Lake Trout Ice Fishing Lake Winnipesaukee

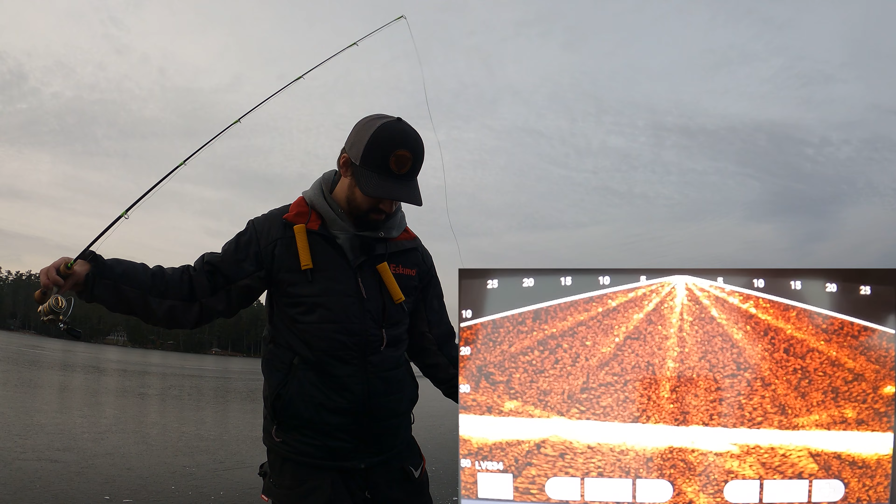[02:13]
I mean, it should be above freezing for most of the day today. Supposed to get some rain. But definitely a rainbow that came in a minute ago. It was super high up. Rainbow or salmon, actually. Where I am. Smelt all around me. Something will be coming by soon. I'm the only one out here.
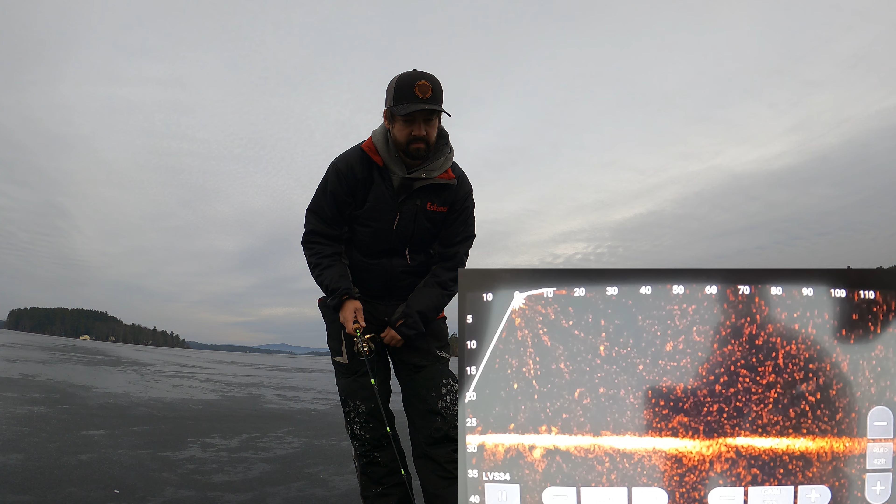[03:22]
Not good. Not good. Let's reel up and go somewhere else. Huge school smell. They just got chased.
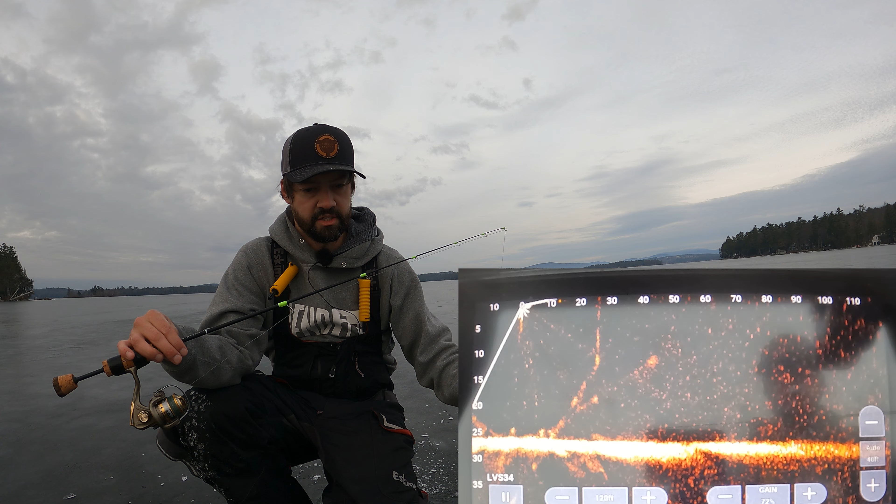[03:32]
Oh no, where'd they go? They legit just disappeared. I don't know where that school of smelt went to, but they were being chased.
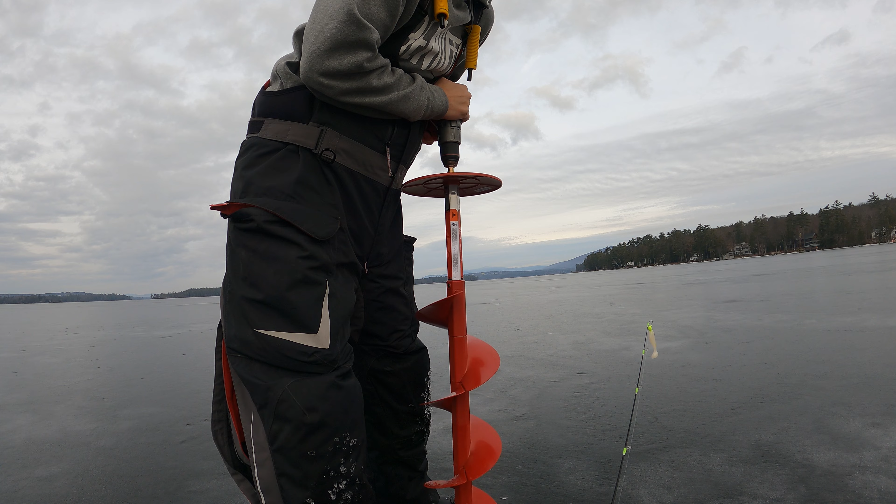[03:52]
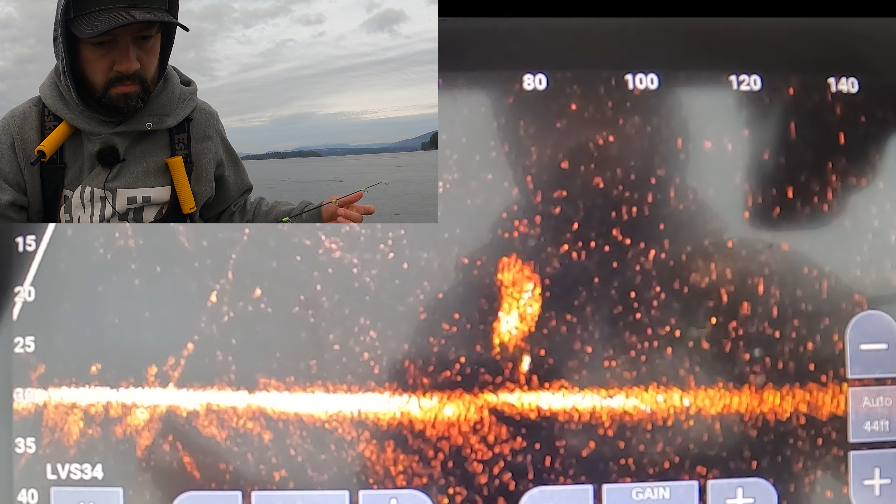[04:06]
Oh yeah, there's some Lakers right there. That is so cool. So that's a lake trout
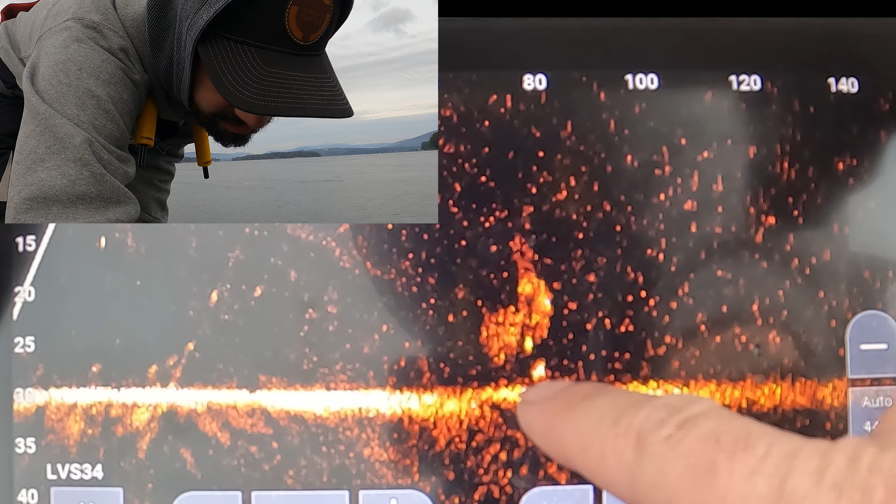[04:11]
chasing smelt. See them? That's so freaking cool. Oh, right there. Right there, come on. Rainbows. Rainbow. Oh, no, Laker. Yes.
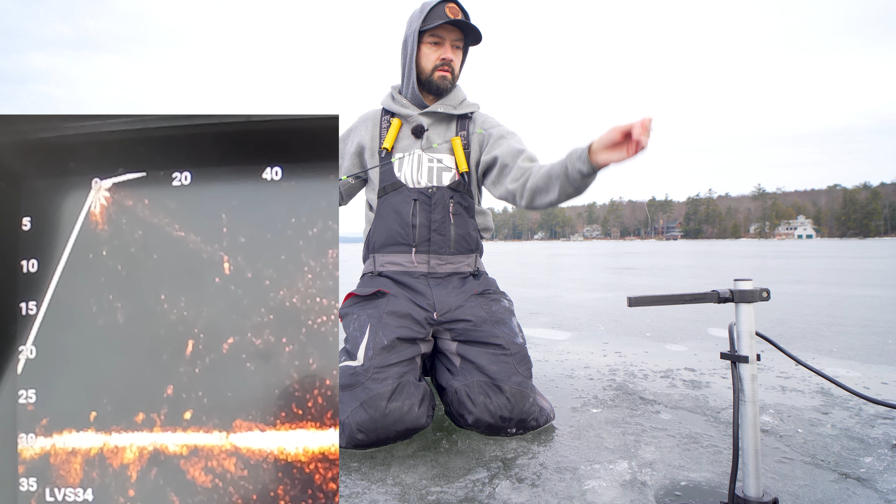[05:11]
Oh, there's one down there right now. I could have sworn that was gonna be a rainbow. Oh, here it comes screaming for it. Screaming. Oh, I didn't like that. Oh, here comes another one. Oh, there's three lake trout on me. Oh, no, no, no.
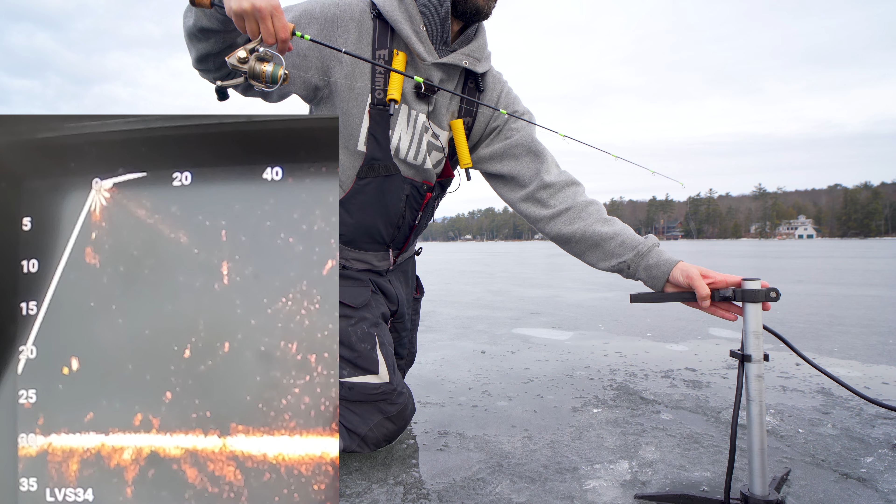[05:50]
Come on. You better be recording. Oh. He wants it. I could probably see him. There's four lake trout down there. This is insane, guys.
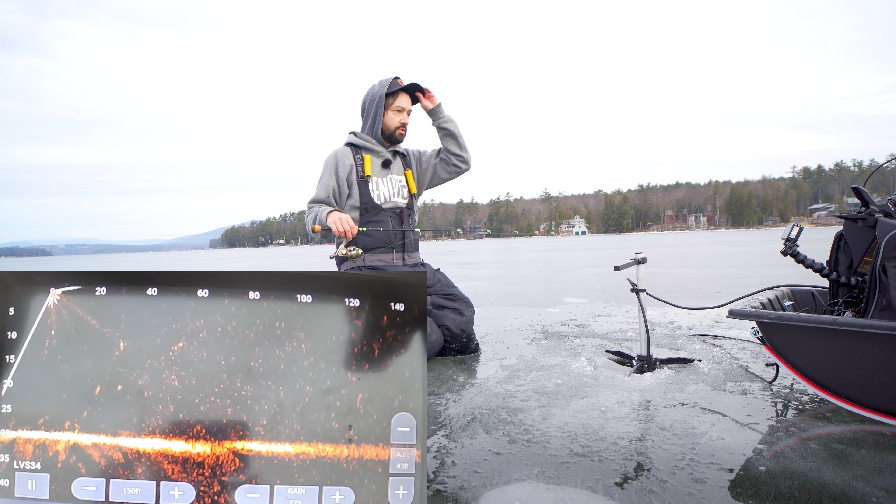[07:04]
Some came in suspended, which was crazy. Oh, got the blood going. Got that heart pumping, guys. And we are on this much ice. Not sure how much that is. I don't have my tape measure. I have it somewhere with me, but those Lakers aren't far. I'm hoping. We get a high suspended mark over here. We're gonna raise up. He's at the 65 feet or so.
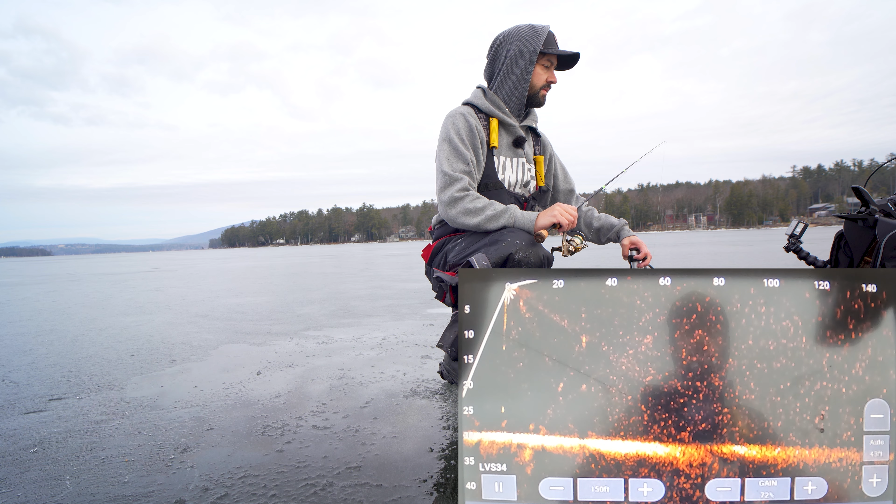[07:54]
because they just went from a column to being squished right to the bottom. Yeah, there's one right there. He's 60 feet behind me. We seem to be behind me quite a bit. That's okay. I can move out. Well, that was sweet.
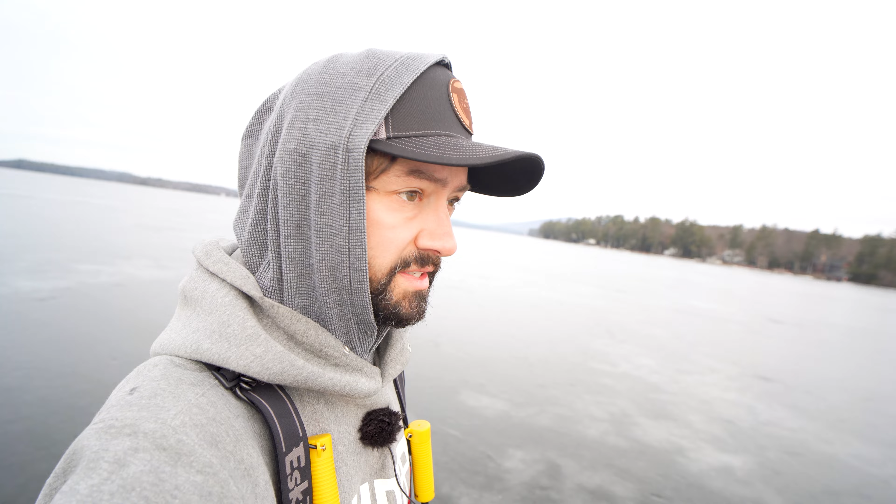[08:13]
100% sure that was a rainbow because it came in so high and it came in as a pair. And sure enough, it was a lake trout. So let's go find some more. I'm gonna pop that sonar down while I'm here one last time. See if...
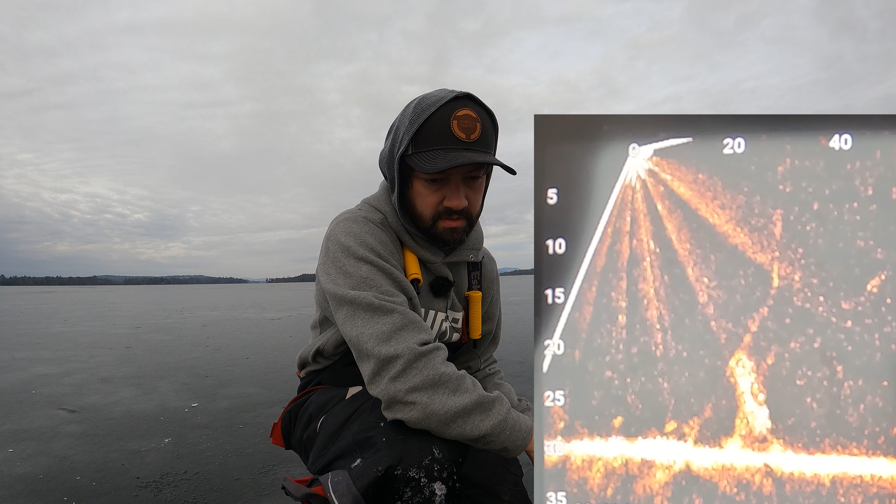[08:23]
I mean, in that short period of time, the smelt has come back.
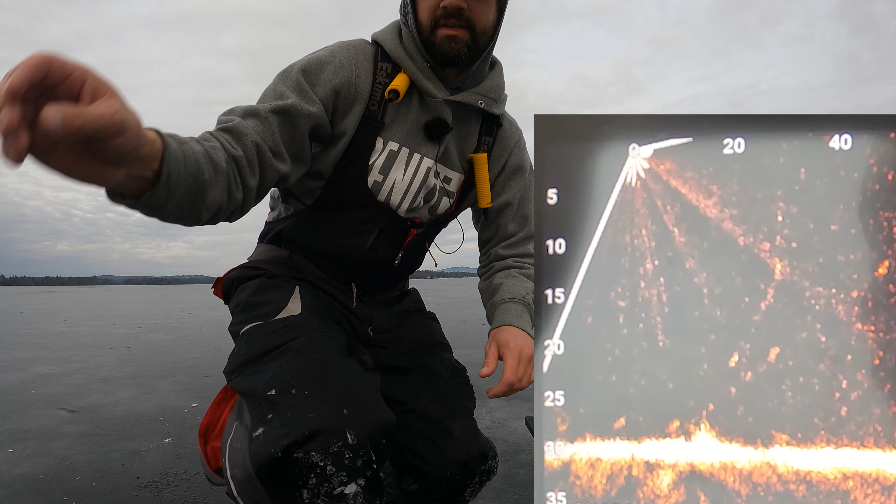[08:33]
Oh, there is a Laker down there. There's a Laker down there. Come on. Get down there, come on. Just came and snubbed me.